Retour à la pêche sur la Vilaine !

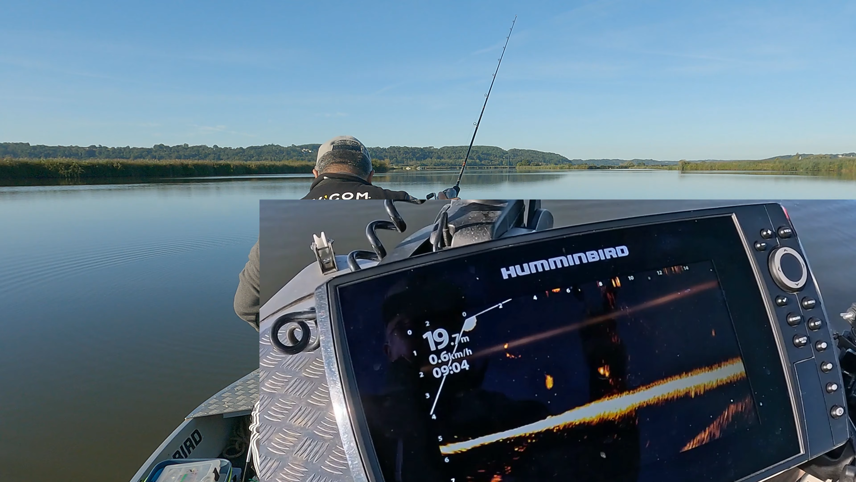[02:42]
On screen: depth 19.7 m, speed 0.6 km/h
bon bah là je viens de louper première touche sur un gros chat de la rochade jaune plus haut le poisson il a fait une petite touche je pense que c'était un petit cendre le poisson
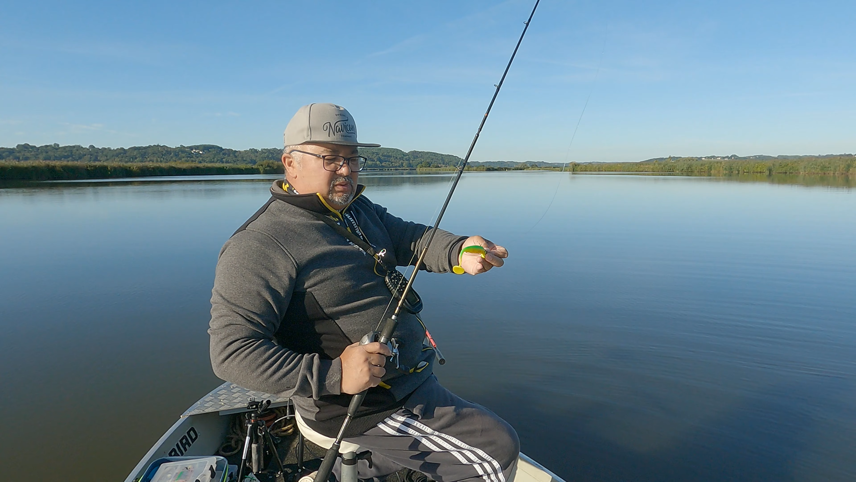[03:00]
était peut-être le leur était peut-être un peu gros pour lui bon je vais recommencer
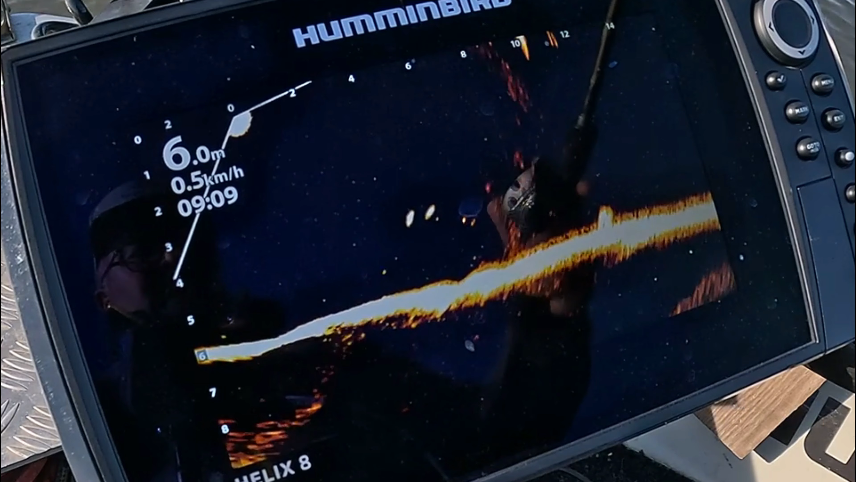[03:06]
On screen: depth 6.0 m, speed 0.5 km/h
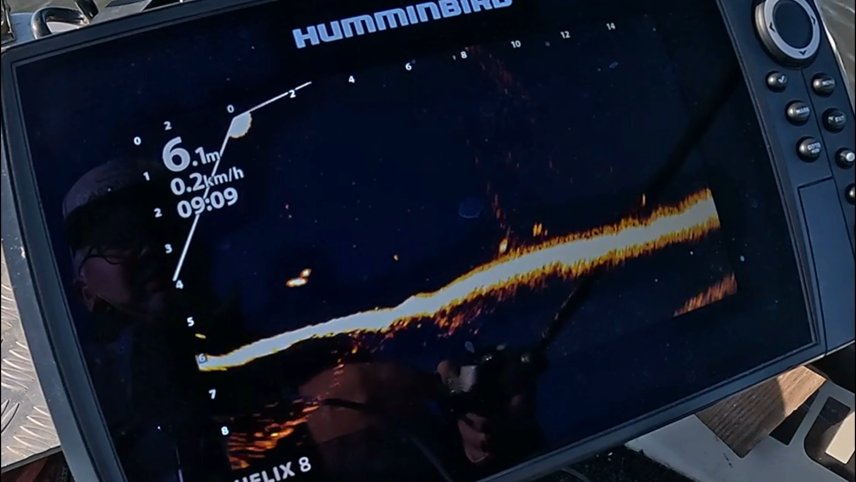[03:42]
On screen: depth 6.1 m, speed 0.2 km/h
je ne sais pas si vous allez bien voir que les reflets du coup je pense que c'était un deux siègeurs qui était pendu il y a eu peur
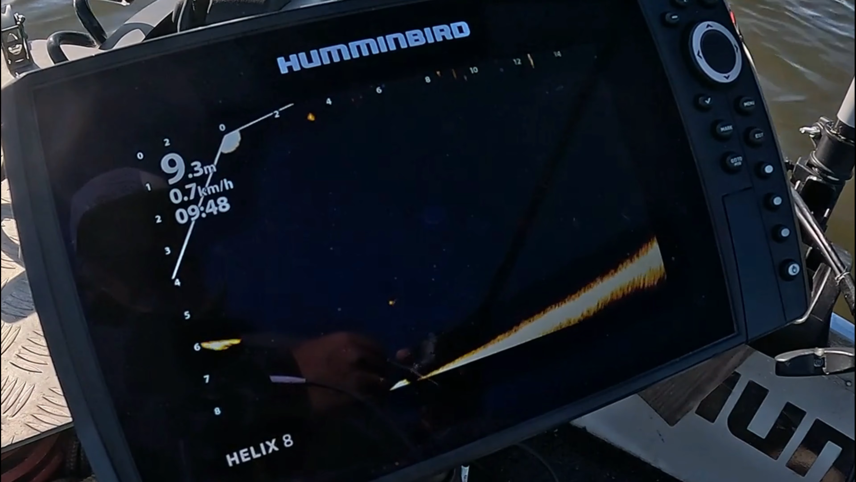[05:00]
On screen: depth 9.3 m, speed 0.7 km/h
purée loupé j'ai raté là il a touché le leurre et tu sentis une petite table de rien ça a été loupé quand
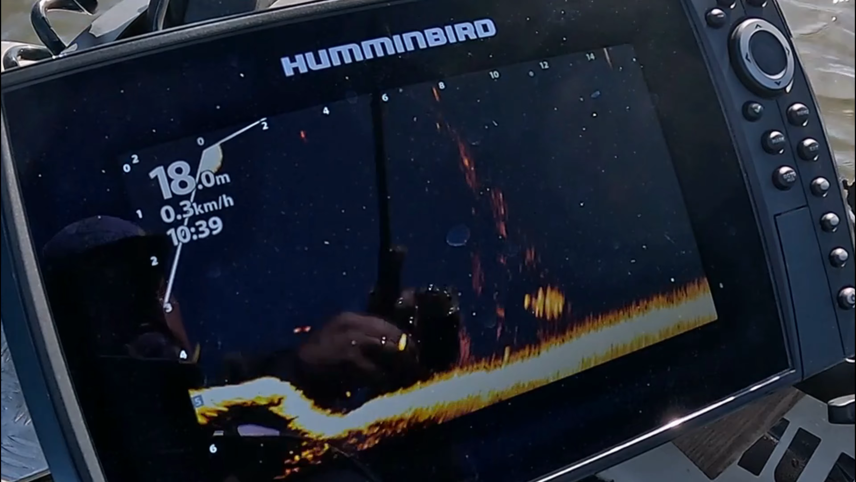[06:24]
On screen: depth 18.0 m, speed 0.3 km/h
bon on a une bonne touche
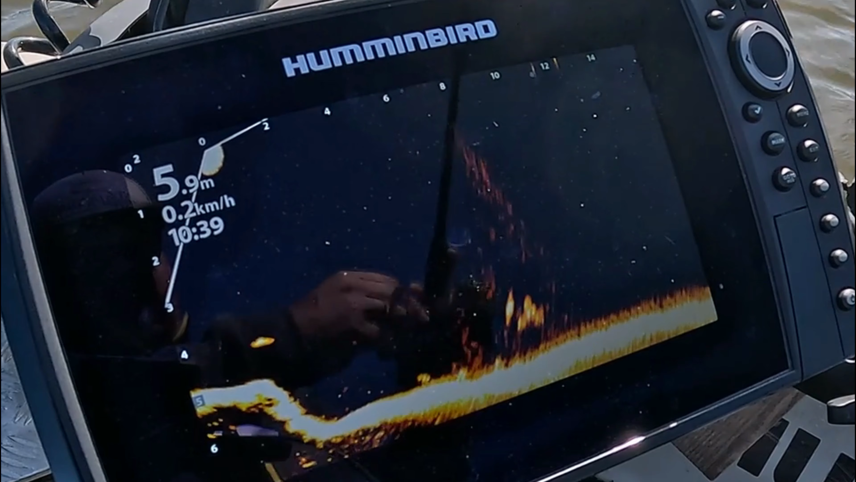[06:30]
On screen: depth 5.9 m, speed 0.2 km/h
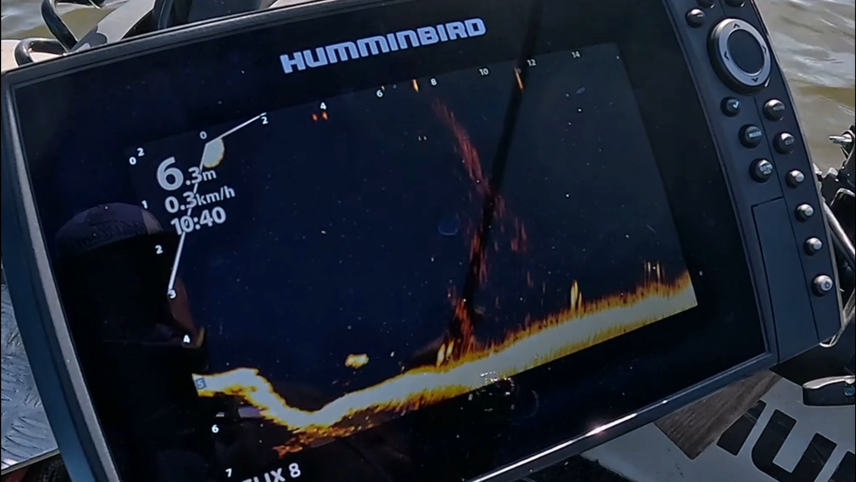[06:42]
On screen: depth 6.3 m, speed 0.3 km/h
c'est dingue dans sa suisse il
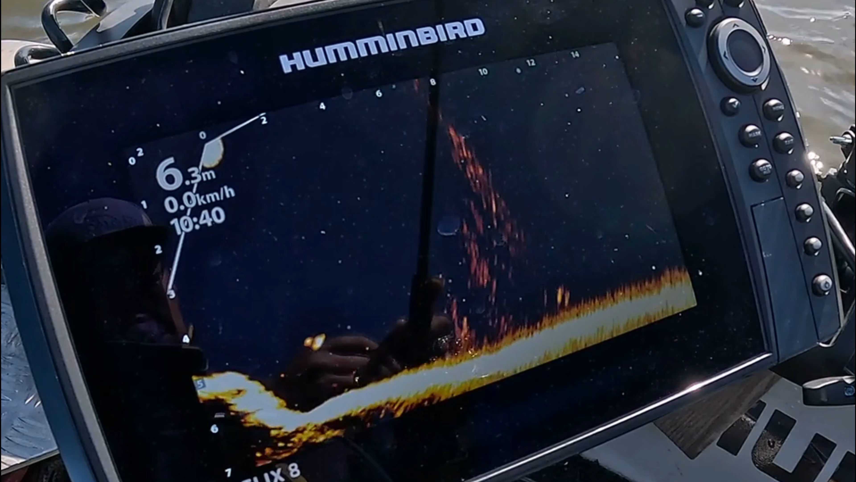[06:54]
On screen: depth 6.3 m, speed 0.0 km/h
est devant un poisson il prend pas quoi rien à faire
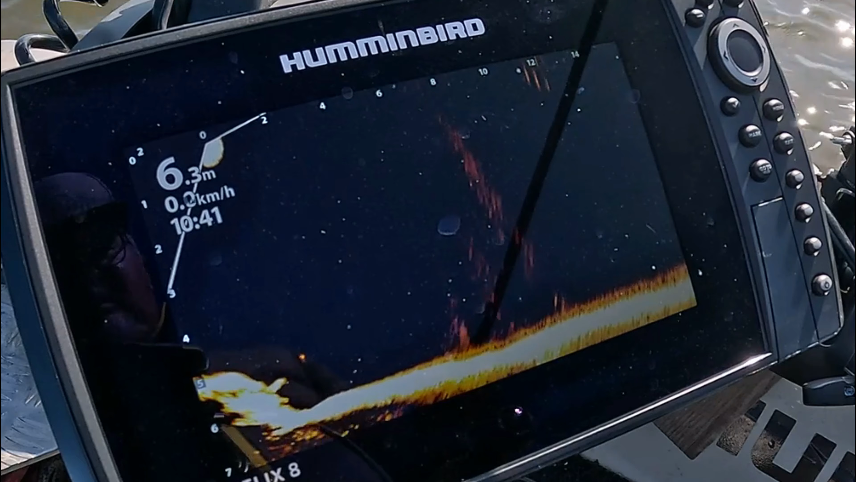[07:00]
On screen: depth 6.3 m
ça c'est pour tous ceux qui disent qu'on attrape tout le sondeur là vous voyez on voit bien les poissons ils suivent autant que l'on veut c'est pas pour autant qu'on les prend
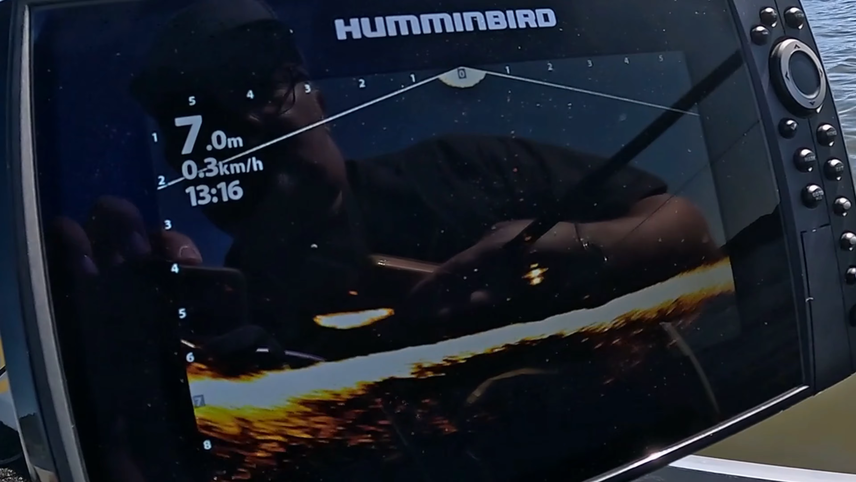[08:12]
On screen: depth 7.0 m, speed 0.3 km/h
là on vient d'en voir un qui est passé là on vient d'en
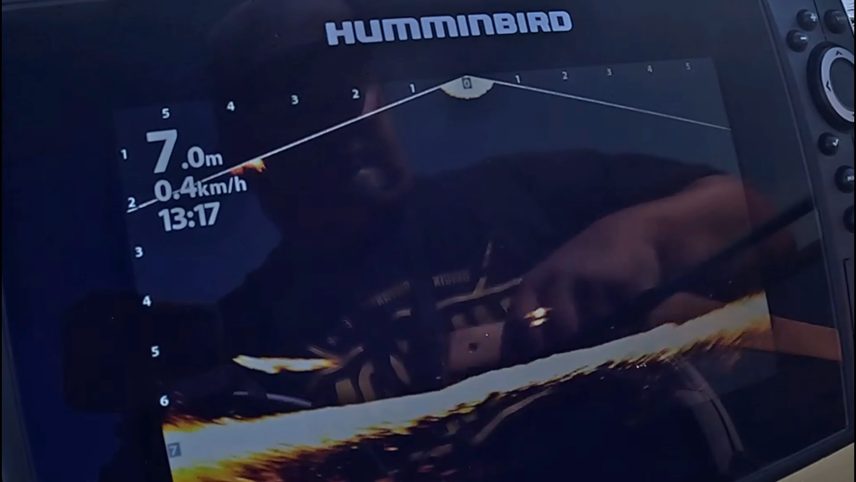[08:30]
On screen: depth 7.0 m, speed 0.4 km/h
voir un petit peu bon bon
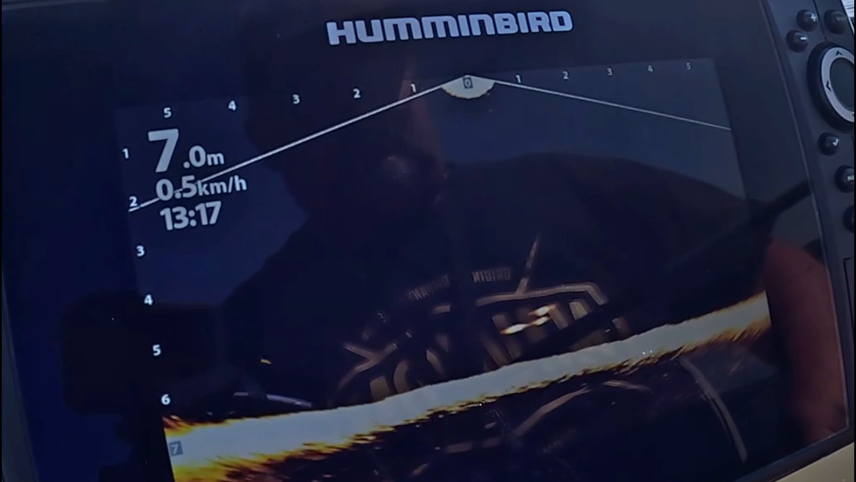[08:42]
On screen: depth 7.0 m, speed 0.5 km/h
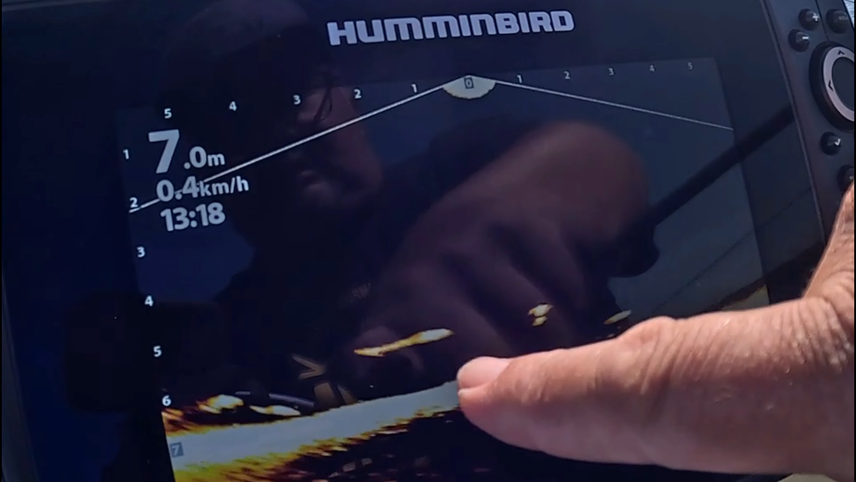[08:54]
On screen: depth 7.0 m, speed 0.4 km/h
oui on a encore le deuxième gros que je vois passer depuis tout à l'heure
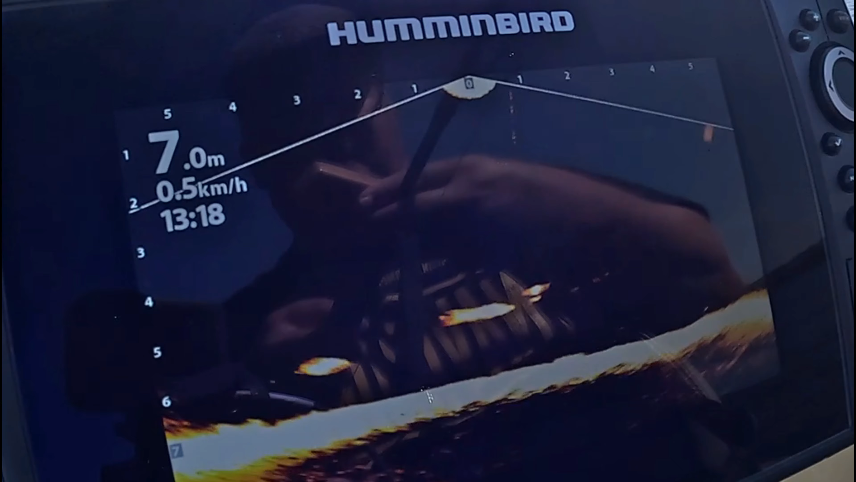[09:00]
On screen: depth 7.0 m, speed 0.5 km/h
monter un peu pour lui mettre sous le nez il en veut pas le pépère il y en a un autre qui sont deux gros
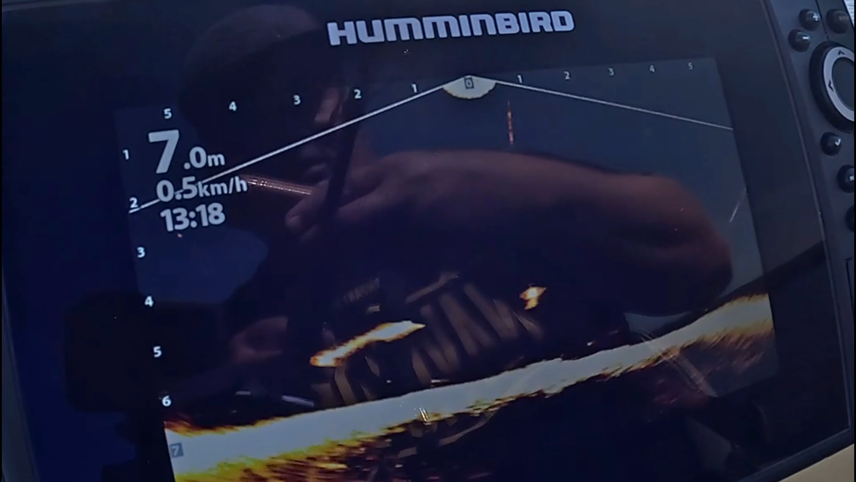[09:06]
On screen: depth 7.0 m, speed 0.5 km/h
balèzes ça c'est les poissons je pense qu'ils sont dans les deux mètres